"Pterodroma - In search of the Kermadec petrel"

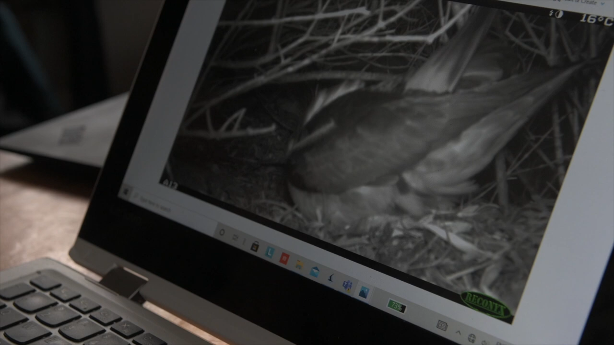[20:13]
5 p.m. Gone, babe, by the look of it. Yeah. 6 p.m. it's gone. Yeah. Mm-hmm. 8 p.m. definitely gone. Yeah.